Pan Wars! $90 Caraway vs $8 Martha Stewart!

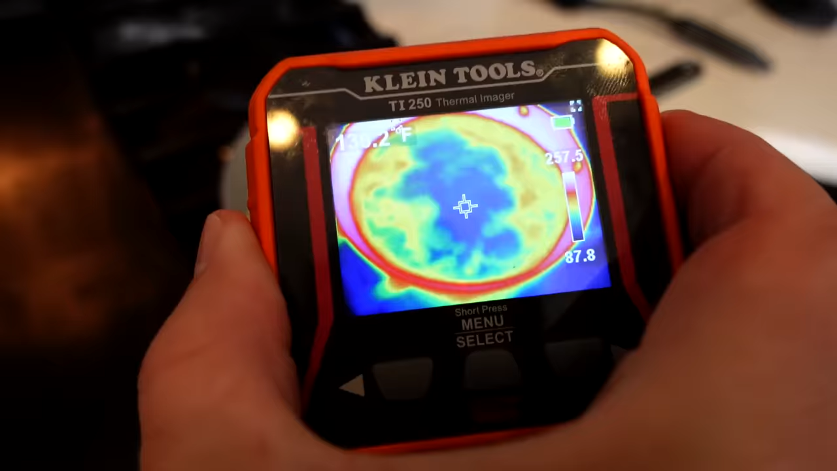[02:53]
There's the the evenness of the pan and the egg so far so what do you guys think?
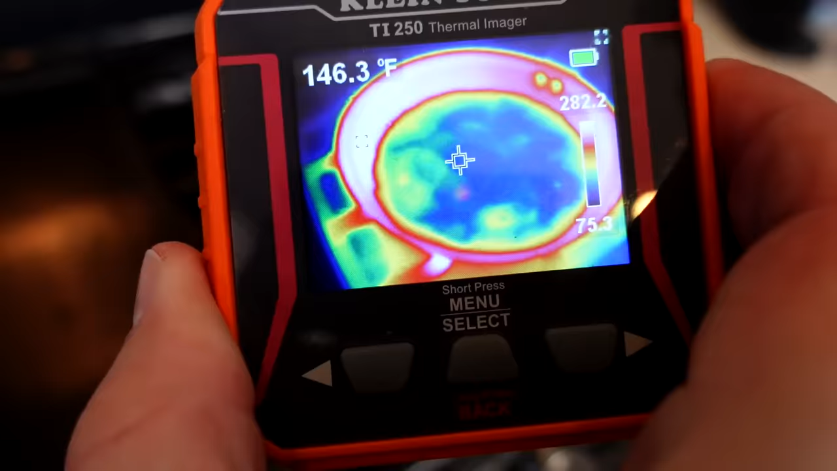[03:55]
On screen: spot 146.3°F
Thermal imager looking pretty similar to the to the Caraway so far so nothing out of the ordinary here. It slides around there pretty well as expected.
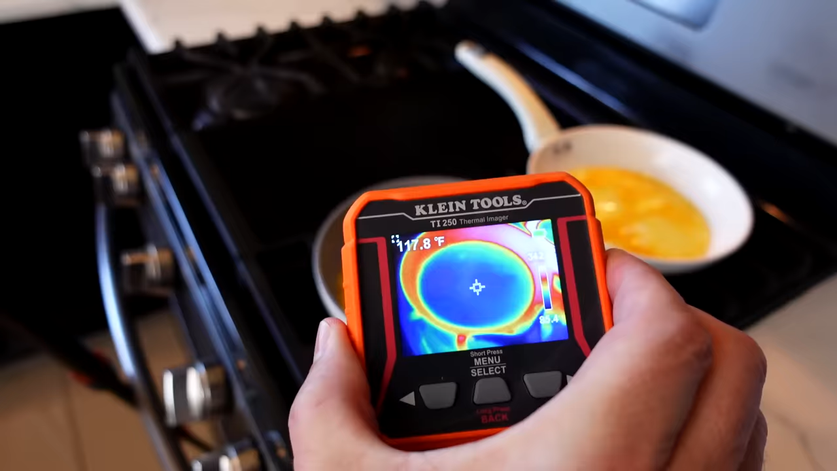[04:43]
On screen: spot 117.8°F
Thermal imager showing pretty even on the Caraway.
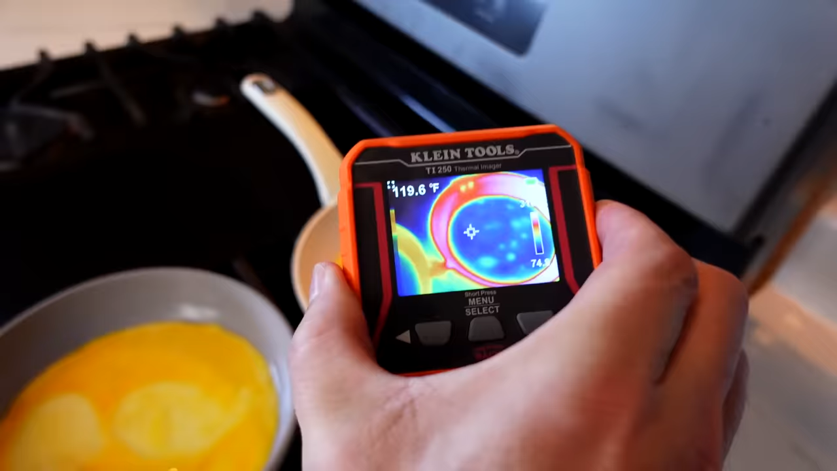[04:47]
On screen: spot 119.6°F
It's some kind of an interesting kind of spotty pattern on the
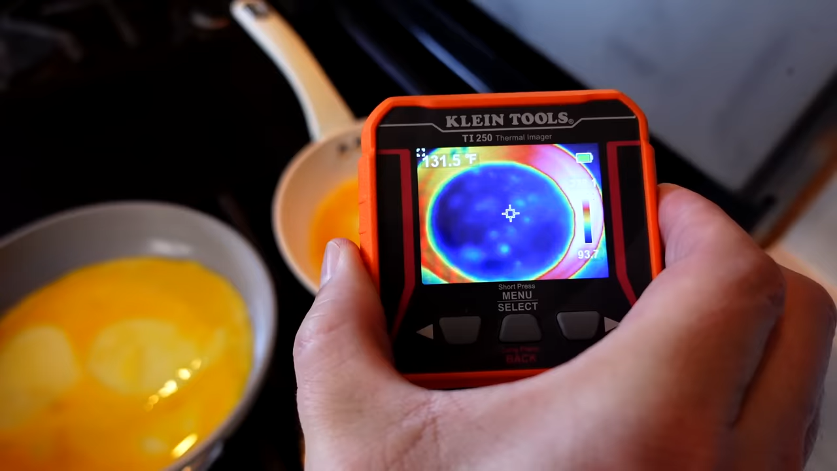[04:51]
On screen: spot 131.5°F
Martha Stewart but that could just be the egg consistency as well.
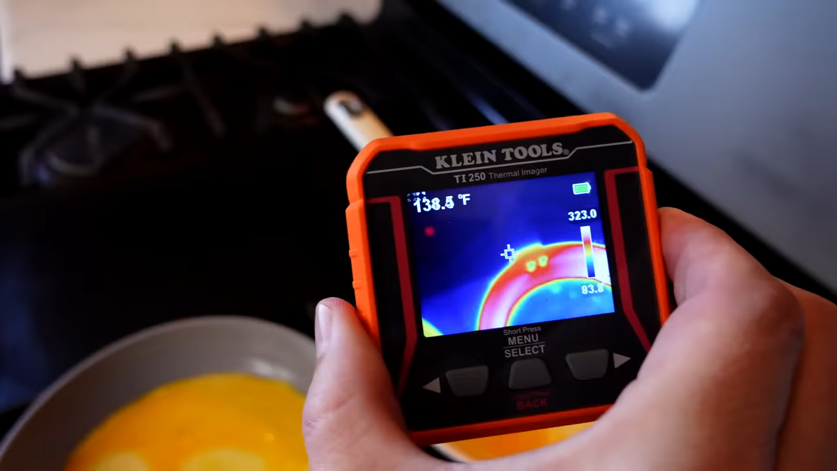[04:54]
On screen: spot 138.5°F
Handle on Martha Stewart looking pretty cool. Handle on Caraway looking pretty cool. See if these release it all.
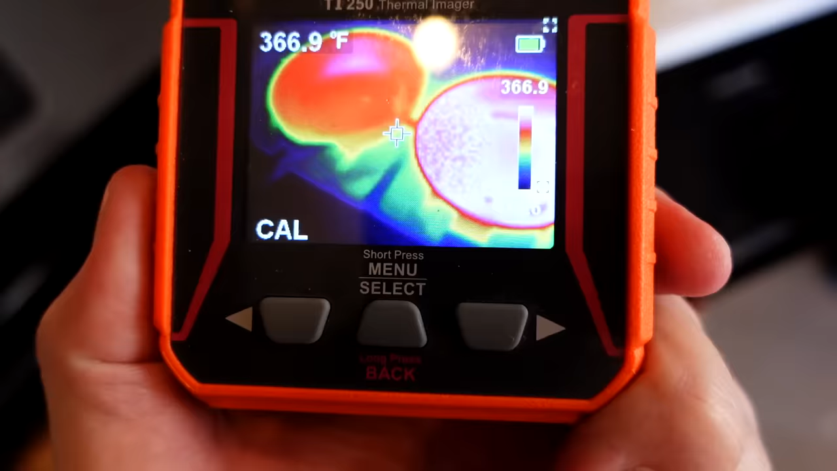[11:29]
On screen: spot 366.9°F
Both of them are on the same size burner and they're both set to number 5.
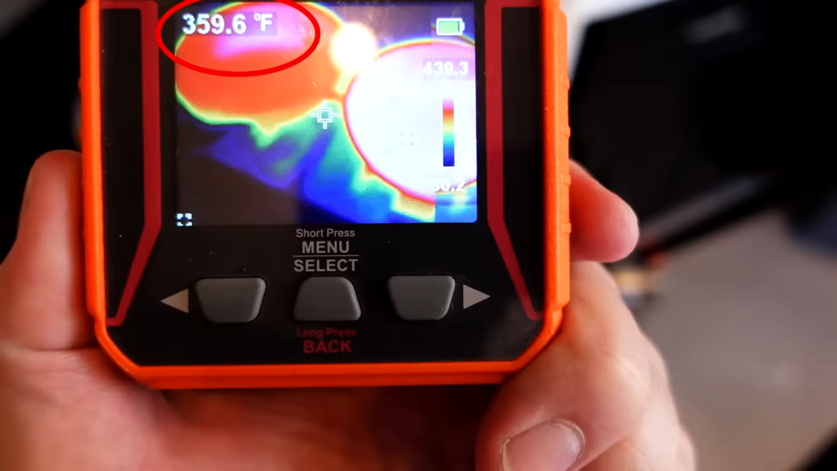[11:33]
On screen: spot 359.6°F
It looks like the Martha's running around the 430 range, while the Caraway is more in the 370, 380.